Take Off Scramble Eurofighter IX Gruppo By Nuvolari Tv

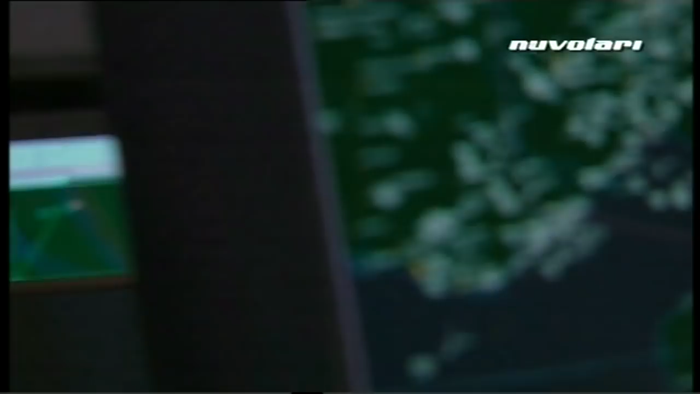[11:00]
Forse non c'è qualche altro che dentro la terza, come il Cina.
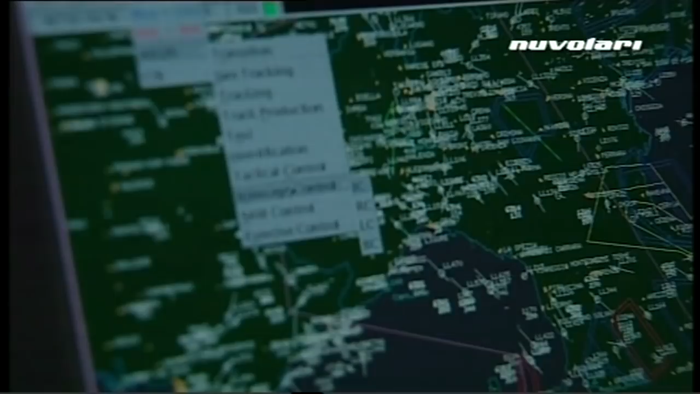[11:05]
Vedi? C'è qualche altro che dentro la terza. North, northwest,
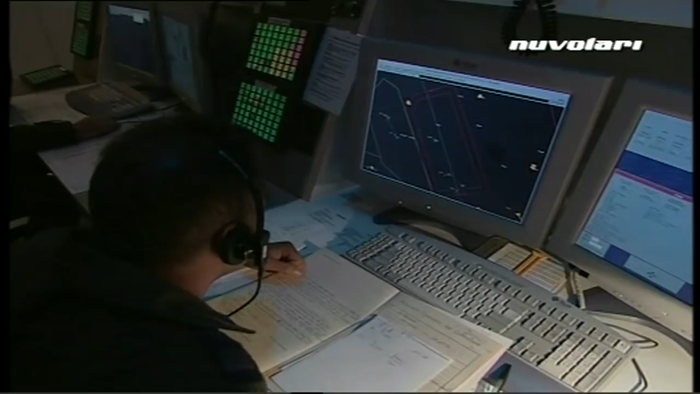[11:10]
4,500 feet. Roger, report my approach fix,
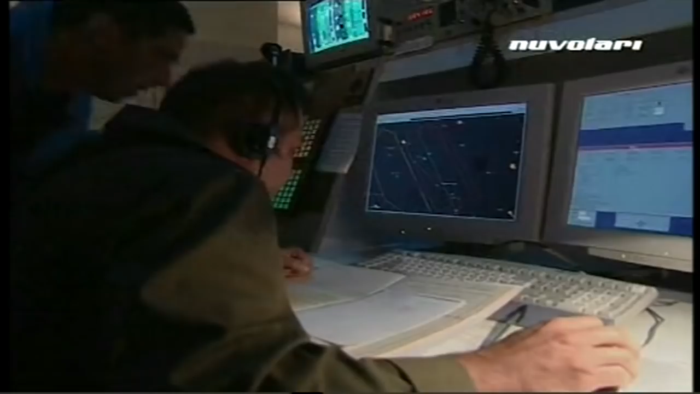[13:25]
Questo è il grosso deve stare qui dentro.
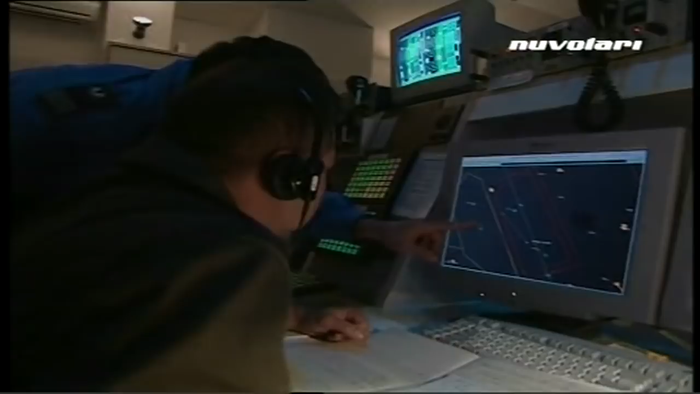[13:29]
Quando questo atterra, questo escono da qui dentro.